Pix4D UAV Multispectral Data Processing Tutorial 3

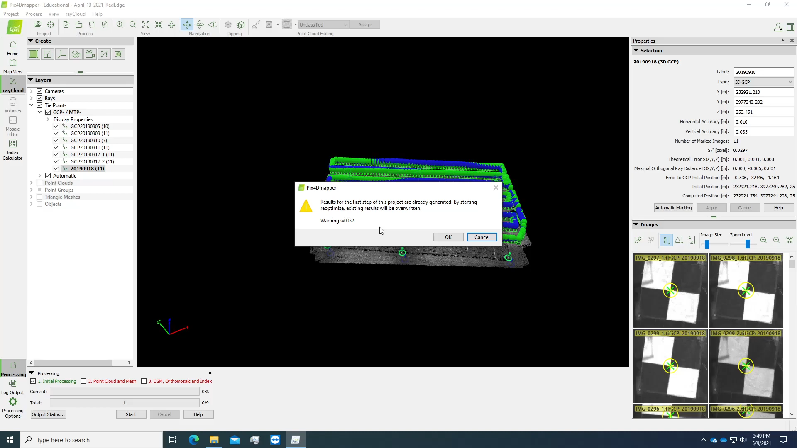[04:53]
Uh, a warning will pop up, which means you will override your results that you, you got from step one. This is fine because we want to update the results. So just click OK. You can see that re-optimizing, re-optimizing, re-optimizing in progress. Um, just wait for like 30 minutes.
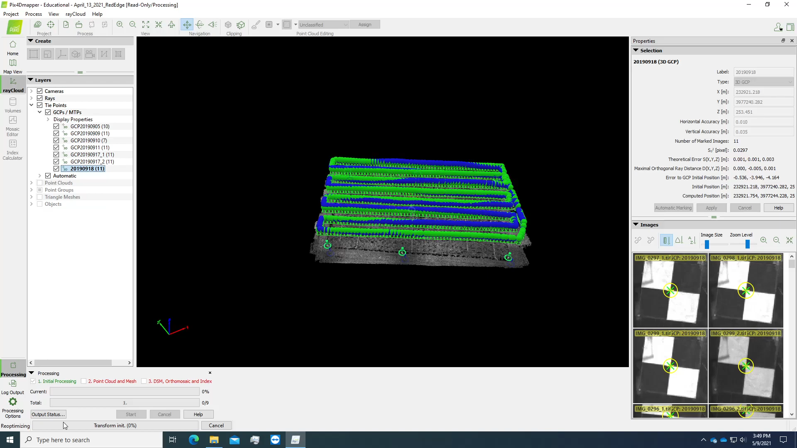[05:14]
And then we will update the report.